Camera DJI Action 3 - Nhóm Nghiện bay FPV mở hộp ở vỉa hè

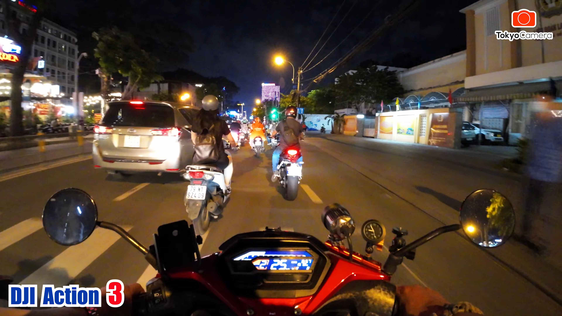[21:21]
Hello các bạn, những hình ảnh các bạn đang xem là tôi đang quay bằng cái camera hành động của hãng DJI tên là Action 3, mới ra vào đầu tháng 10. Đây là một cảnh quay đường phố, tôi đang đeo trên ngực, đeo một cách sơ sài ở trên ngực đó và chạy xe máy. Trời bây giờ cũng rất là tối rồi, 21 giờ đêm.
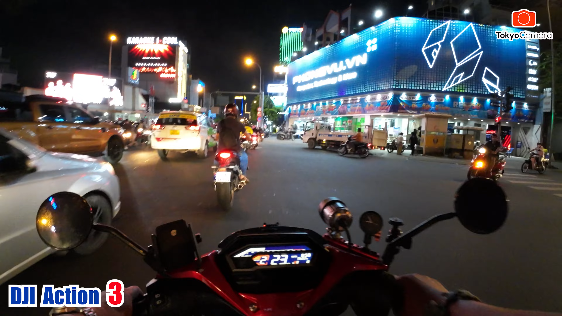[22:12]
Tôi đang để máy cố định một chỗ. Để máy cố định một chỗ